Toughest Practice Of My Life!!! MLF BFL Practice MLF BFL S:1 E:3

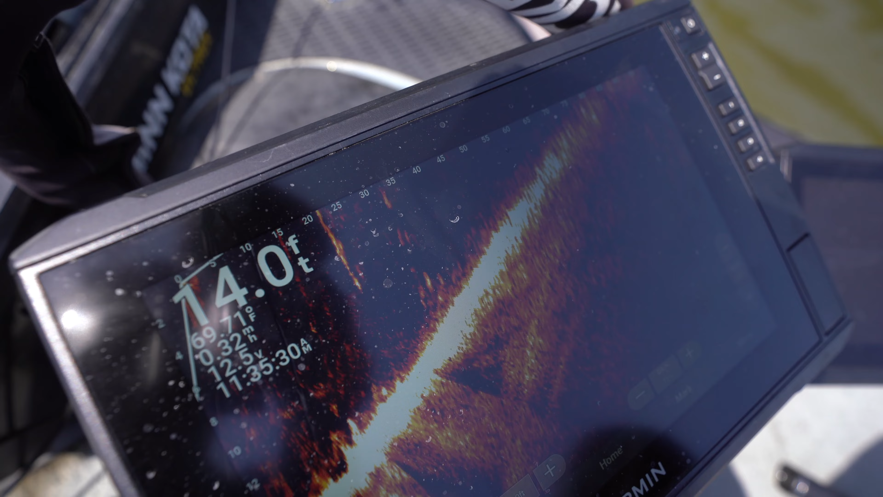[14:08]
On screen: depth 14.0 ft, water 69.7°F
As I turn it, I believe those are all crappie.
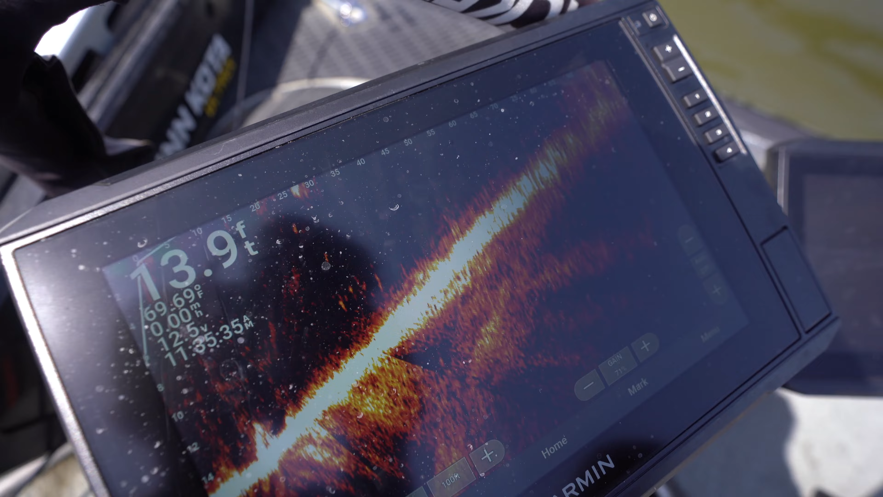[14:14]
On screen: depth 13.9 ft
There's some sort of bait fish that are under this dock, and it looks the exact same as the last dock that I caught a fish on.